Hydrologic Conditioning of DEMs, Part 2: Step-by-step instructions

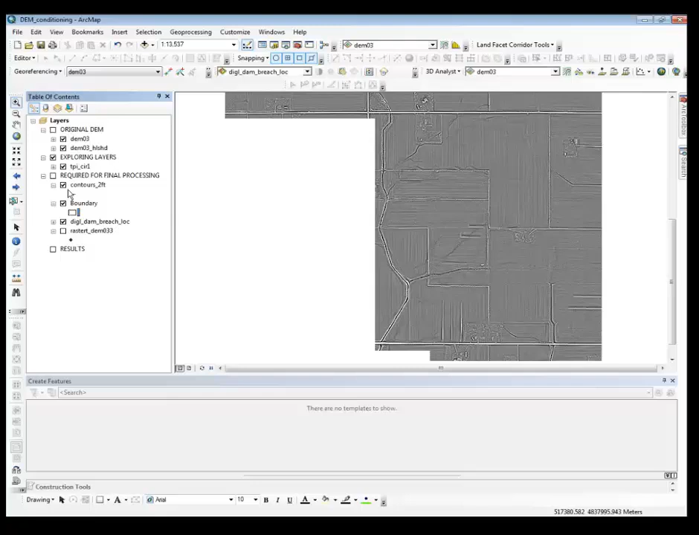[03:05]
and I'm turning the contours and the boundaries off. Now what I need to do is in our catalog,
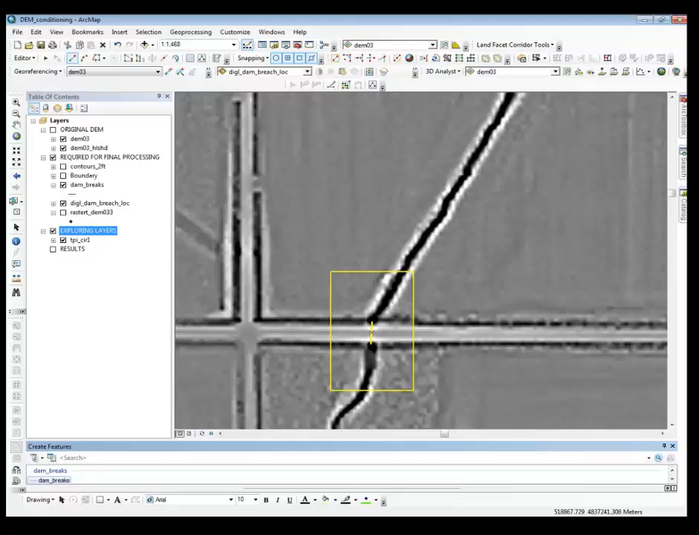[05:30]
So some of this is good background. Now for each one of these locations, I've zoomed in, and from the upstream to the downstream, I've traced in those dam breaks. You can see the dam breaks, and I've tried to be as perpendicular to the contour, and not digitize beyond the TPI, the bottom of the stream. So I've done the minimum amount of digitizing.
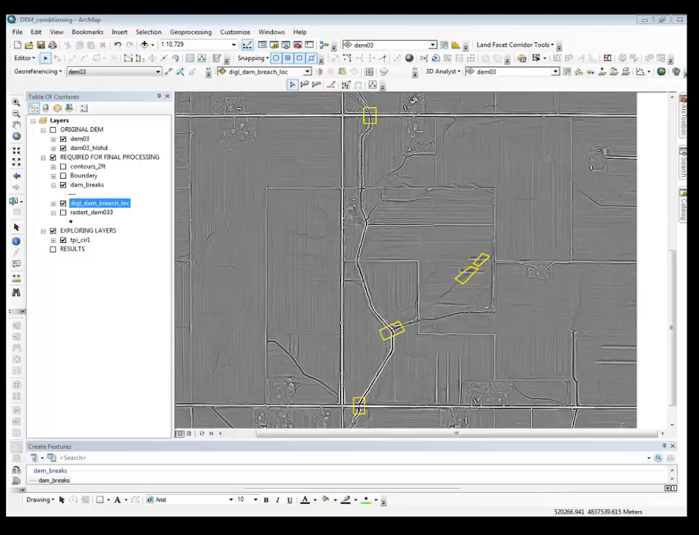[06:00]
Now we'll want to save this layer, stop editing, and save our data.
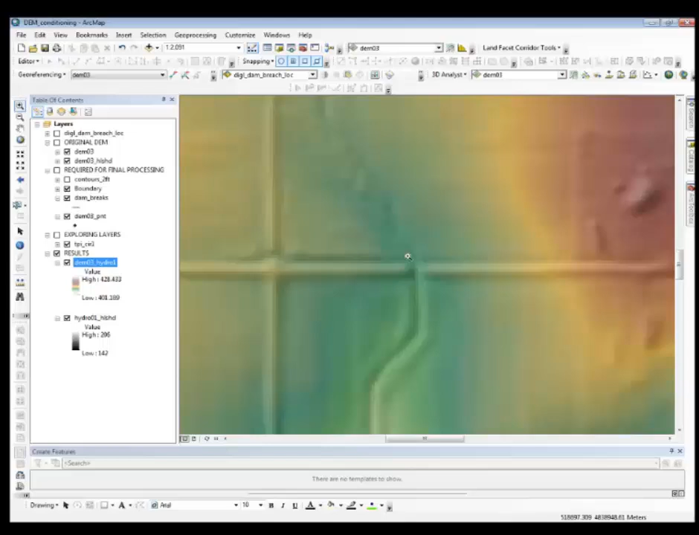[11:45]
But you get an idea now that we've broken that digital dam. And if I zoom out a little bit and just turn on the hillshade, you can see that we've broken that digital dam or breached that. And if we compare that to our earlier hillshade, you can see that we have the dam in that case. And in this case, we've broken that digital dam. So that's the process.
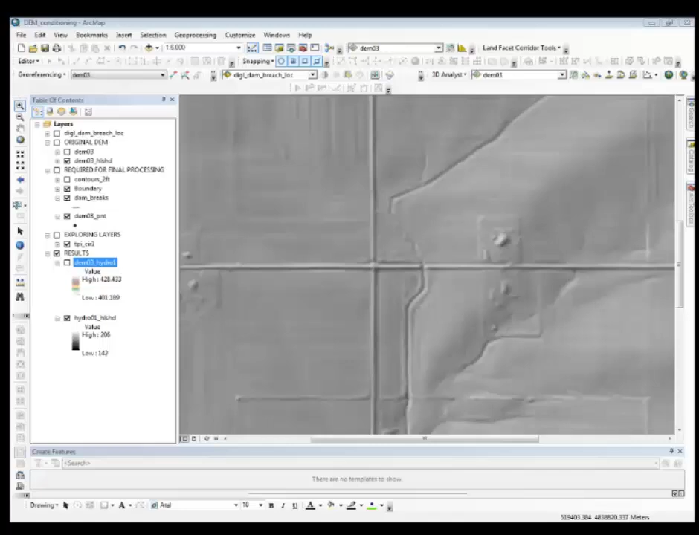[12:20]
And now we're able to actually have water flow through the barriers that the LIDAR had incorrectly interpreted in the landscape. Those areas, for example, culverts that exist under a road that the LIDAR couldn't see. This completes our exercise.